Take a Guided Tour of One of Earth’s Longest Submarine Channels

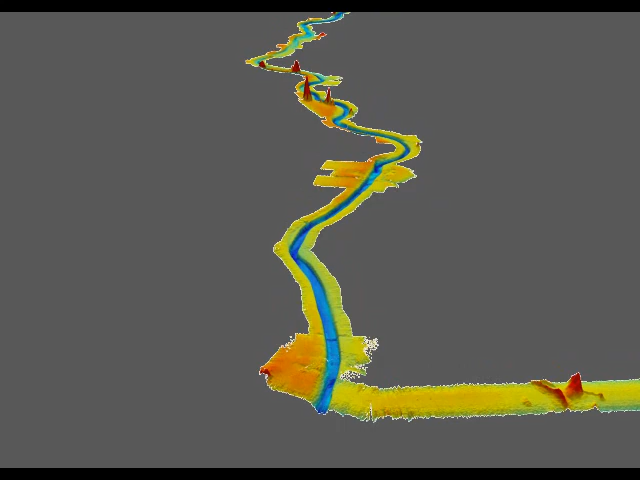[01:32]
Also, keep an eye out for depositional patterns along the channel floor,
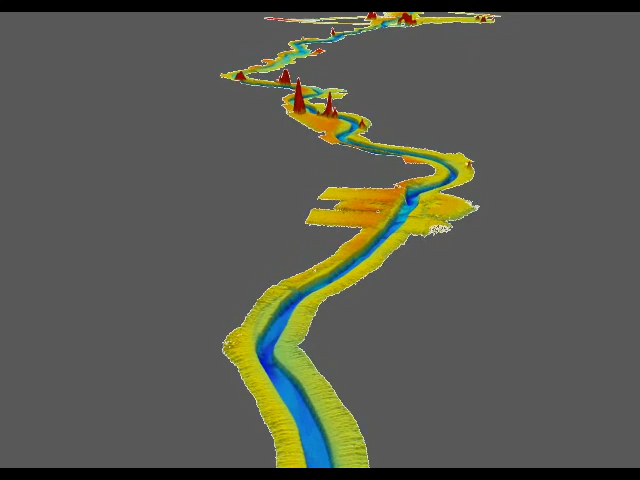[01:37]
the respective height of the western levee on the left relative to the eastern levee, and multiple tiers in the channel walls in certain places that represent mass failure scarps and erosional terraces. Here you can see a couple of basement outcrops in the red pinnacles.
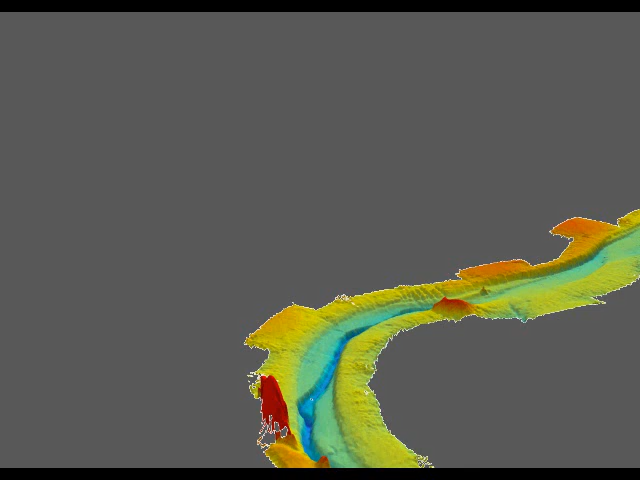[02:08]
You can see the width of the channel in this location and a bit of a channel tall leg as it makes its way around this bend, perhaps confined in part by these outcrops.
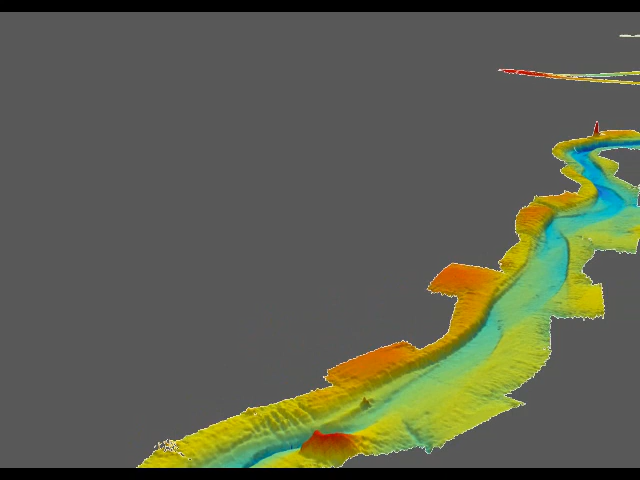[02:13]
Here the channel broadens and the eastern levee is almost absent.
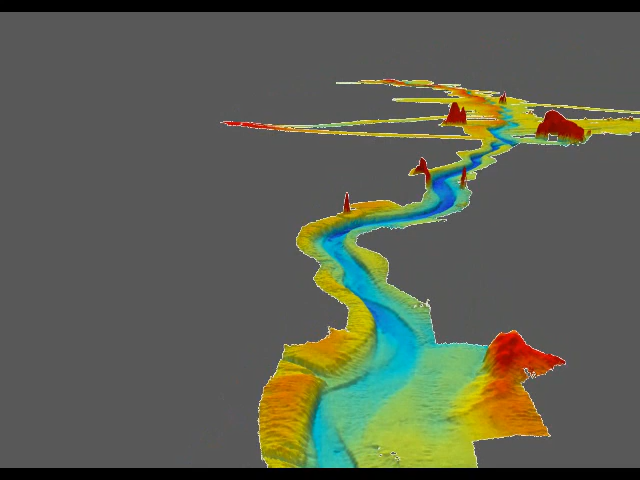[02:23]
Here you can see on the left, one of the few tributaries reaching into Namok from the western side.
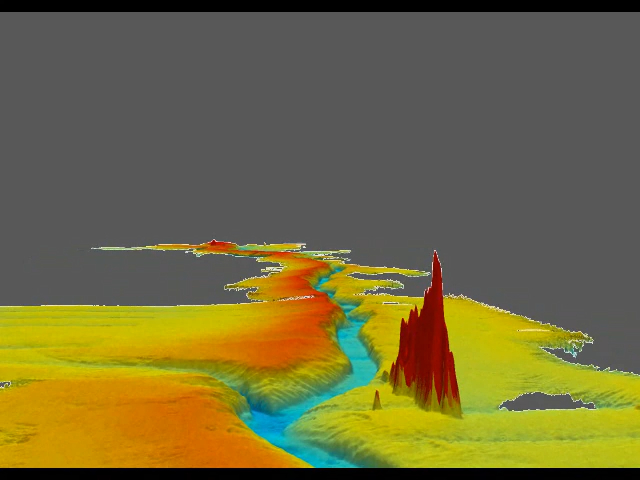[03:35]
the well-developed higher western levee relative to the eastern levee. If you look closely at these meanders, you'll see what appear to be almost point bars at the inside edge of each of these bends. Aside from these small, low amplitude meanders, the channel is actually remarkably straight. Note here too on the western levee that there's a lot of channels and gullies that reach into the channel floor. So it would appear that there's erosion taking place along the channel walls as well.
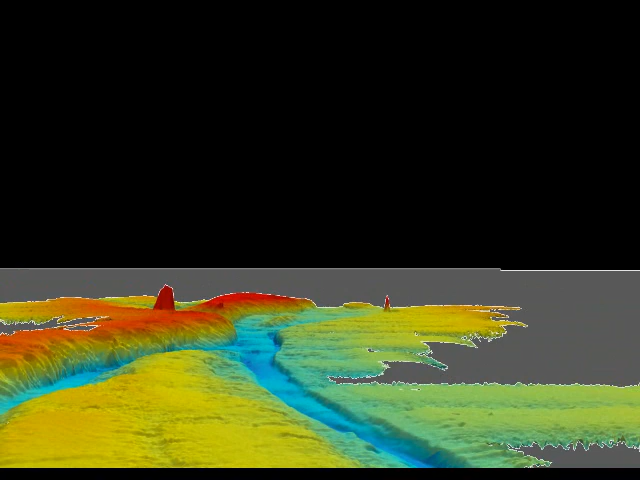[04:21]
We're coming up to the headland, headwater areas of the channel now. You can see that the channel bifurcates, and in fact the eastern branch is probably the more dominant branch or the more active branch of late.
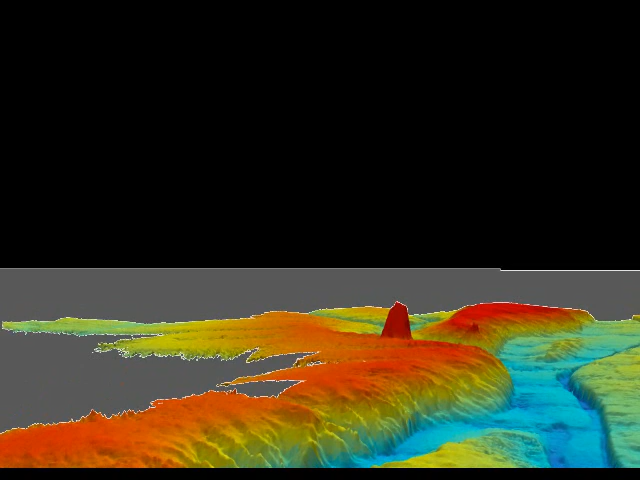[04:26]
And as we get further north, we notice from sub-bottom profiler data especially that the area is actually filled with debris flows.